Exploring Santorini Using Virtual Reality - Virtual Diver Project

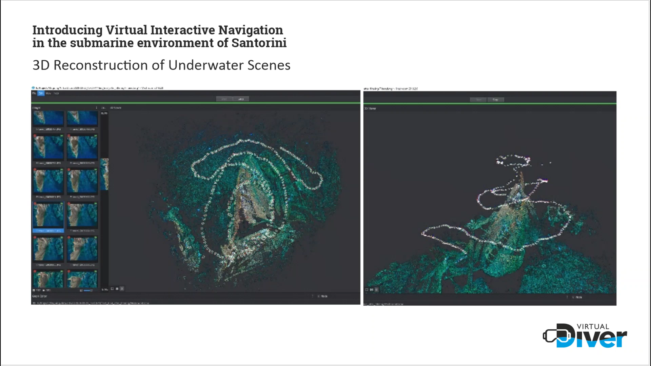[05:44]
And along with these images 3D reconstruction of the underwater scenes has to be done because you don't want it to be in 2D. You want to really experience diving around Santorini. So to get that three-dimensional kind of experience it's not as straightforward as just snapping a picture. So you can see here some of the results so this is a 3D reconstruction of some volcanic dikes so it's got a lot of aspects for geological applications but also just general interests and a lot of educational.
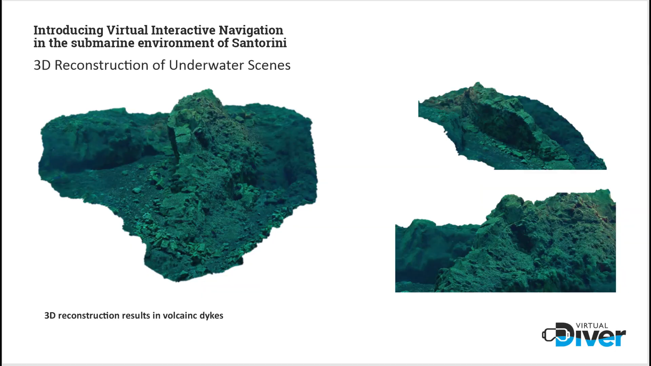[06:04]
So along with the geology side of things it also talks about the general culture and history of Santorini so it points out the